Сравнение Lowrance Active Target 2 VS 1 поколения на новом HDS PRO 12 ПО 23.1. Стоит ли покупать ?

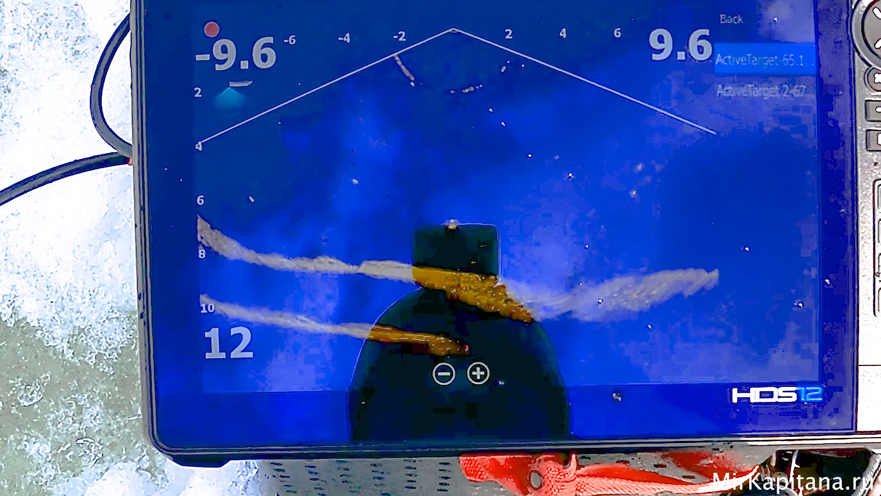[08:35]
Да нет, мне кажется Она все-таки Одинаковая
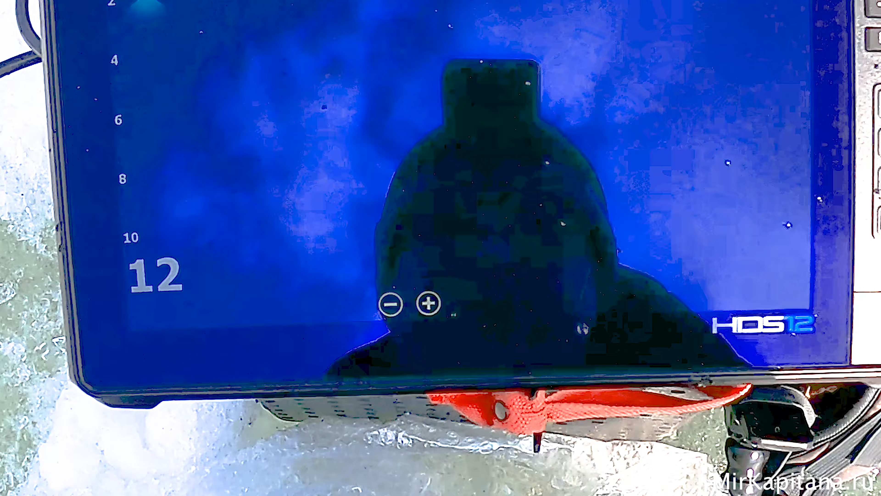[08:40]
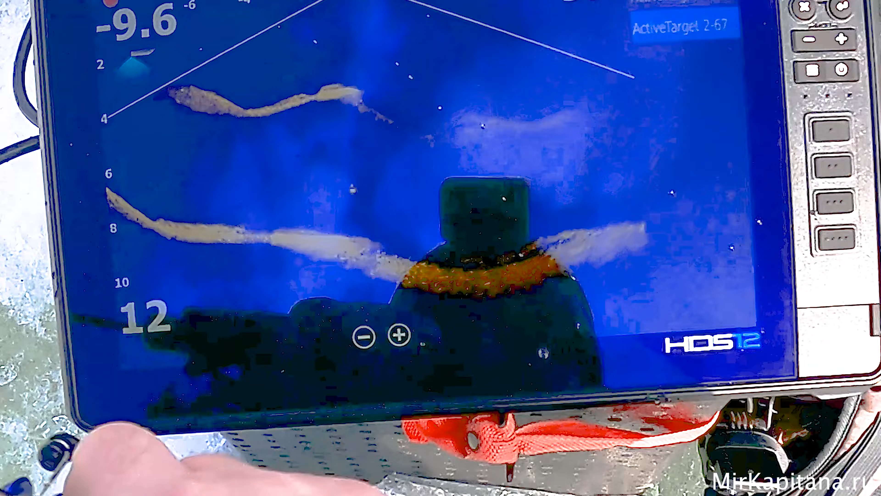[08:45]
Да, какого-то определенного Улучшения Я точно не наблюдаю
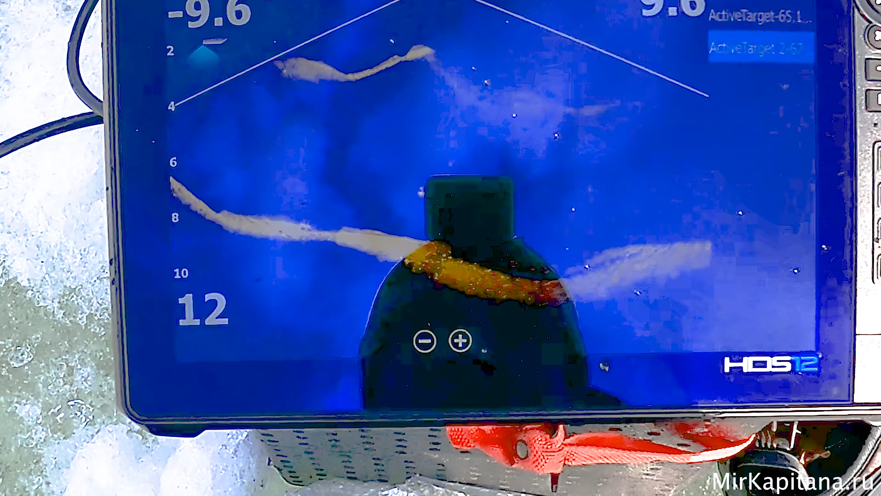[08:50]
Как будто бы сейчас Рыба поднималась Ко мне
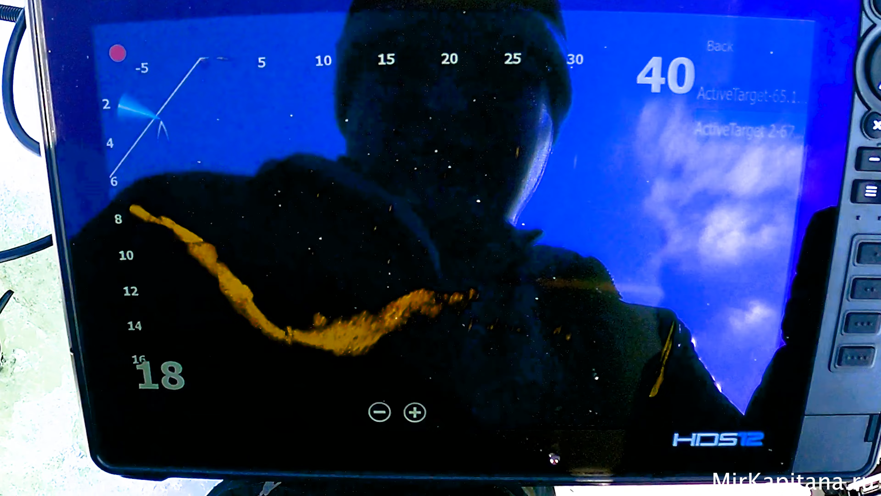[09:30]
Так 20 шагов 15 метров Показывает Ну,
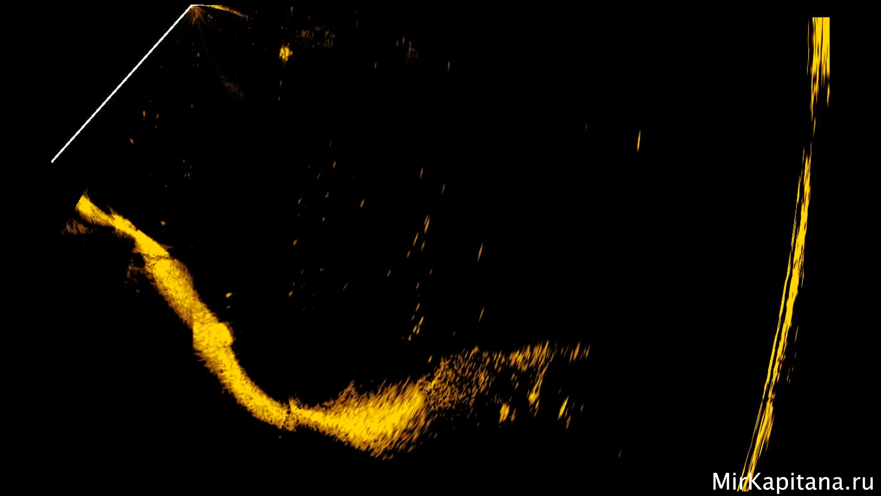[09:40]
неплохо Потому что В первом таргете У меня почему-то Показывает неверно
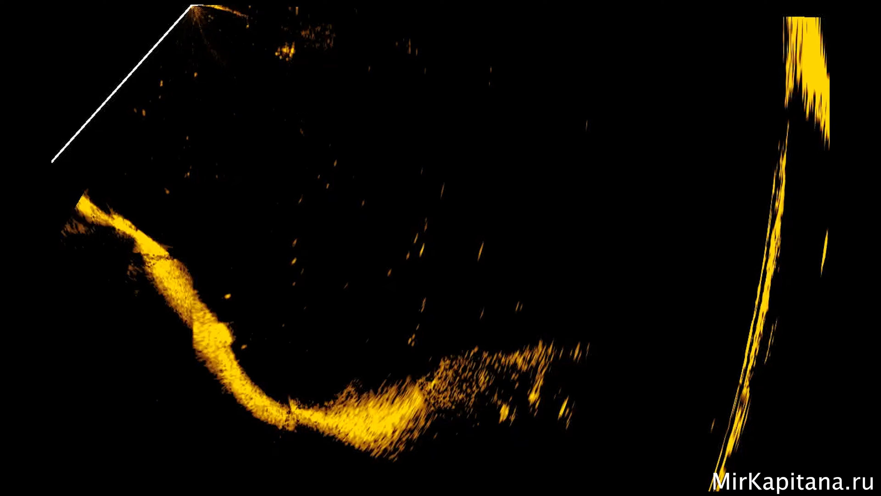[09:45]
Так И смотрим Ее на таргете Первого поколения
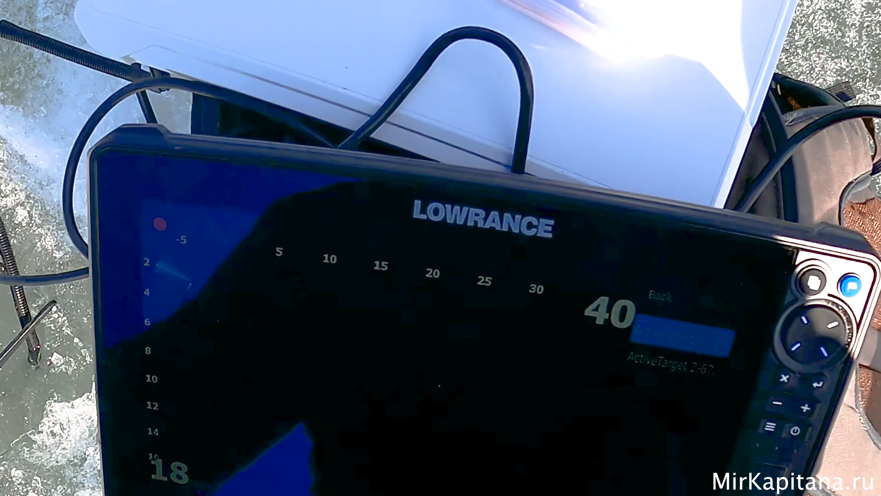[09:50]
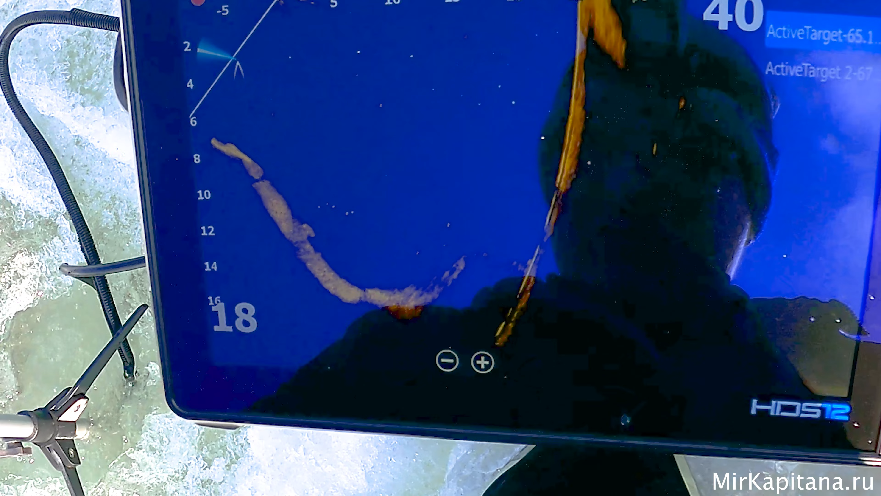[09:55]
Какая-то рыба Интересуется Нами
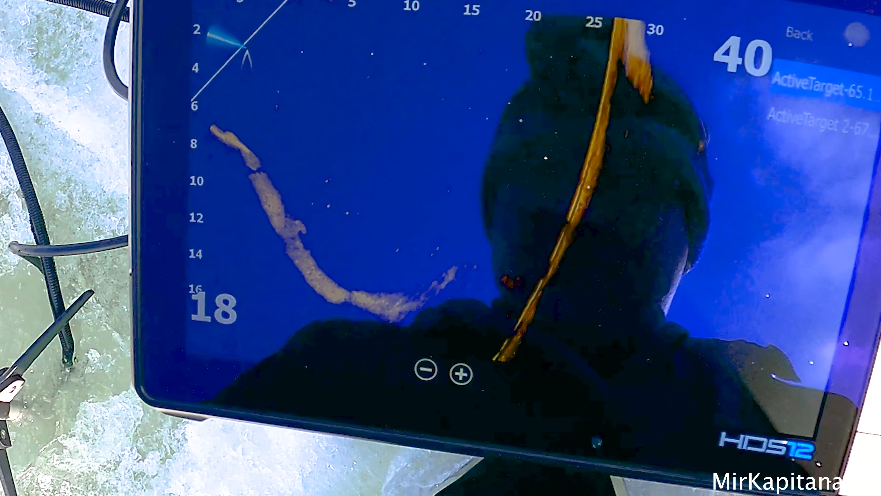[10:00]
Сейчас будет Интересно Еще И весело Если мы Что-то поймаем Так За 20 метров
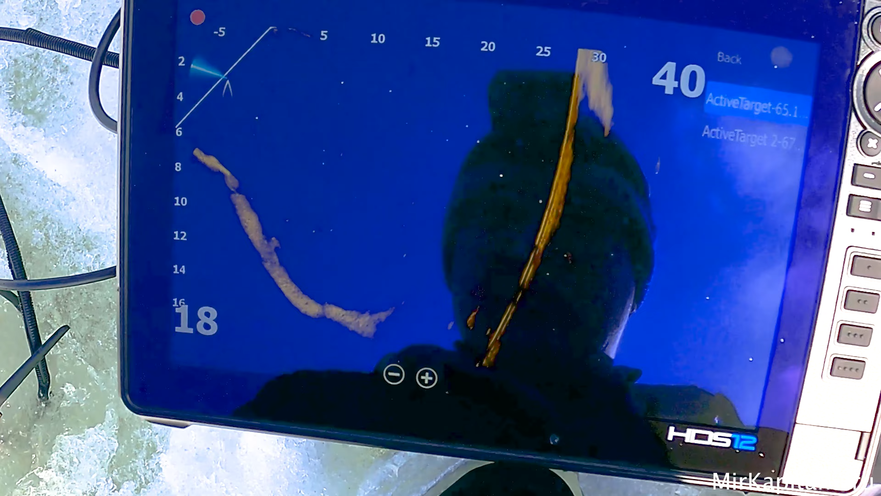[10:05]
Хорошая Какая-то Кажется Рыба Вот она 30 метров
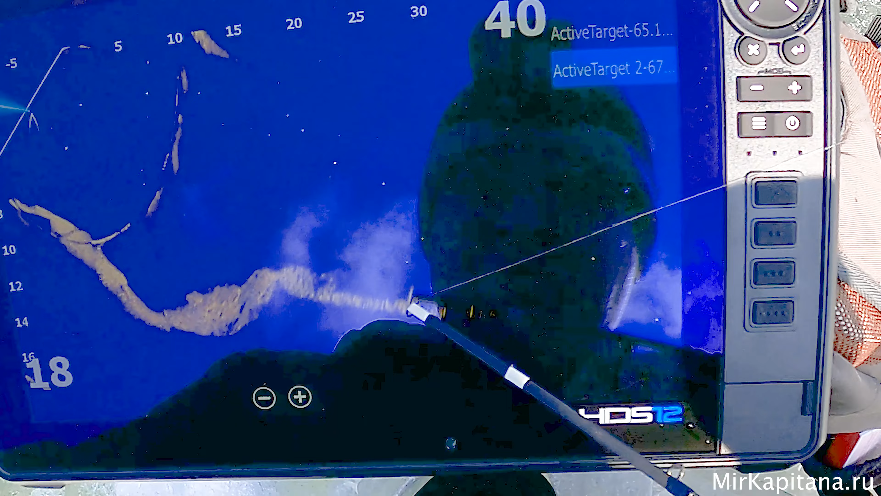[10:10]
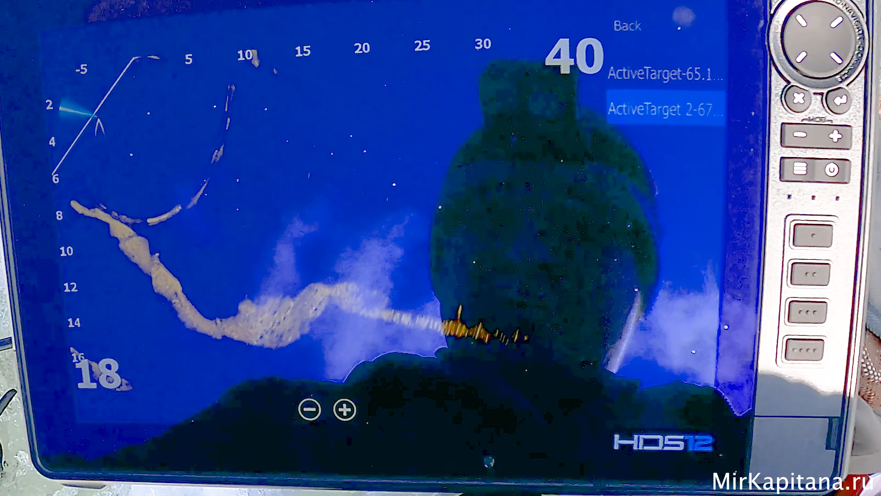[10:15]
Может быть Есть смысл Пробуриться Ну, что Приманку Я вижу точно Так же По большому счету И все
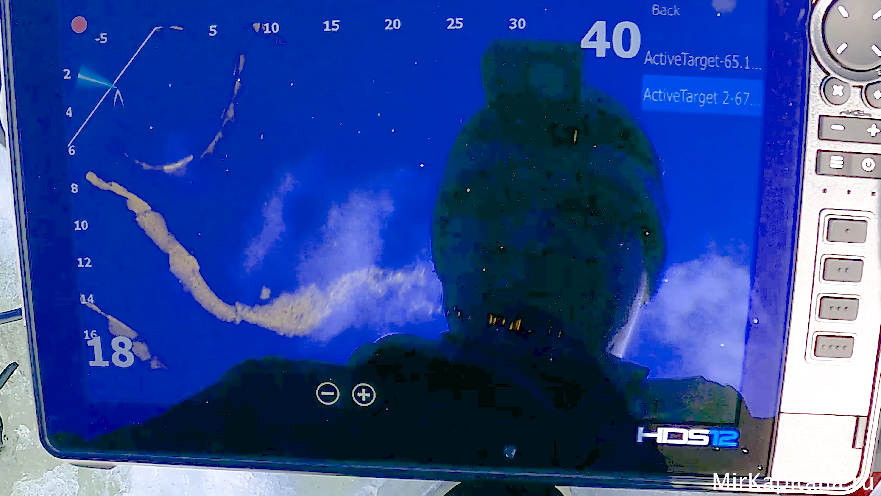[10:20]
Кстати,
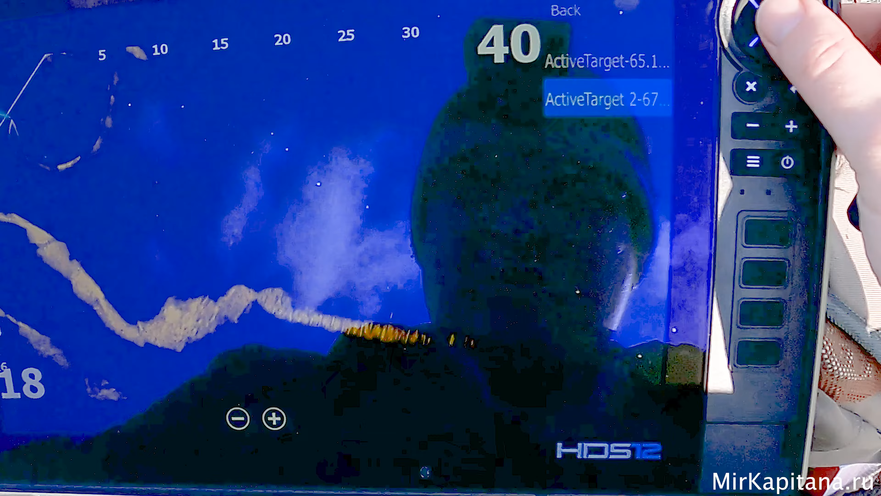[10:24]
а как Вот мы увидим Эту рыбу Предположительно Большую Которая находится Вот здесь На 30 И в первом таргете
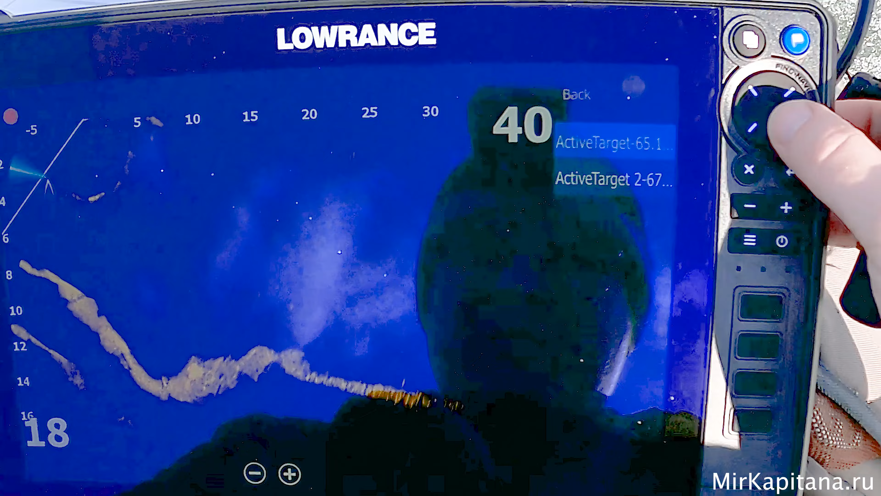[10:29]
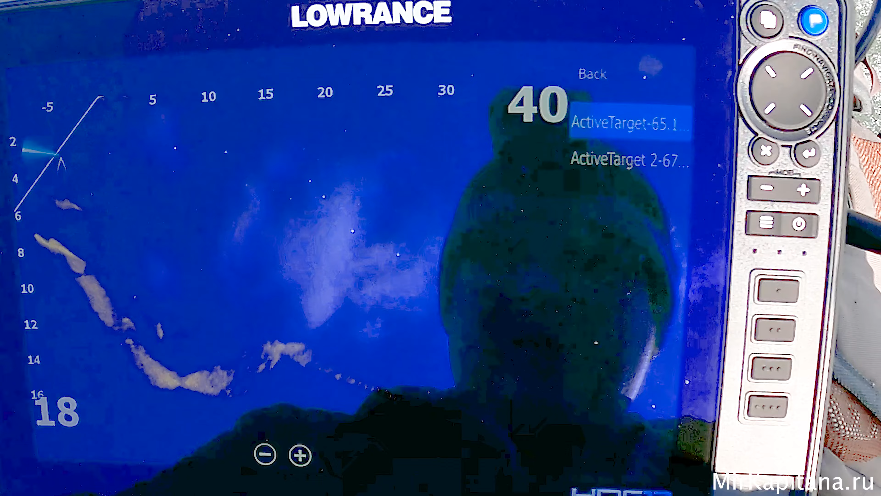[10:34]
А господа Вы ее вообще Не увидите
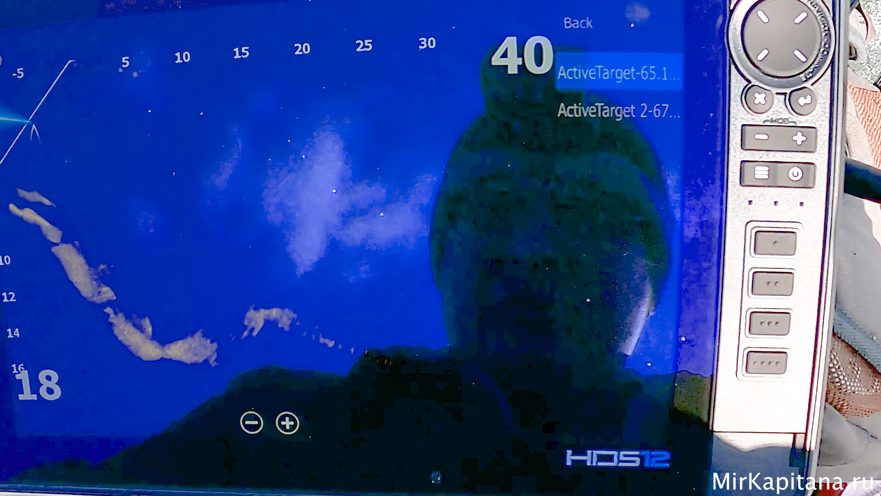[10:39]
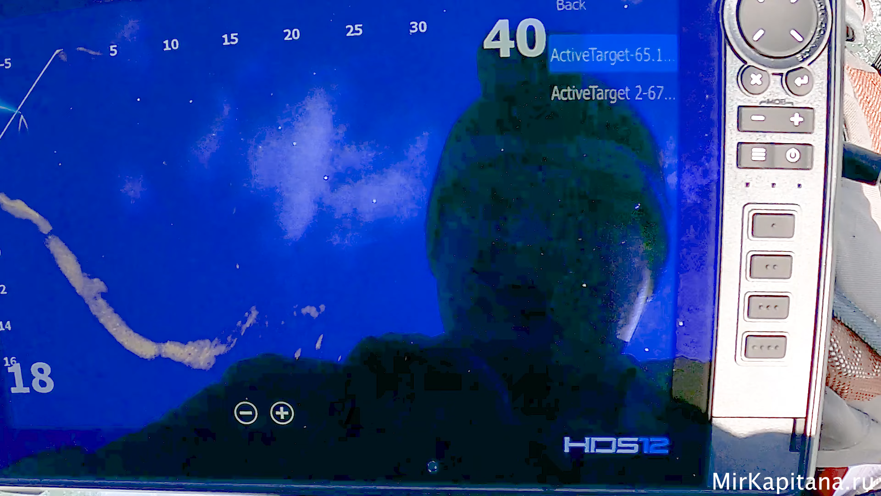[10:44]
Ее вообще Не видно Не достреливает Луч А, ну вот Вот Вот Вот Вот она Еле-еле